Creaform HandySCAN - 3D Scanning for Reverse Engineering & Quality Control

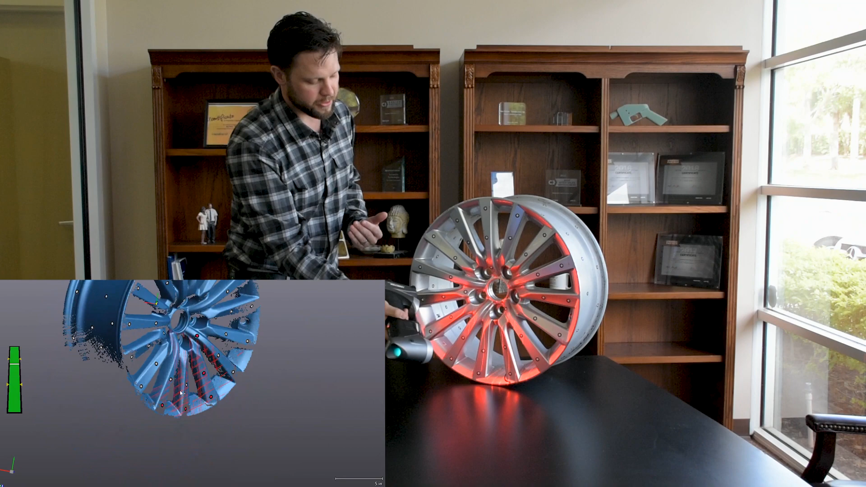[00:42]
We're just completely freehanding this. Notice we can get both parts of this wheel here.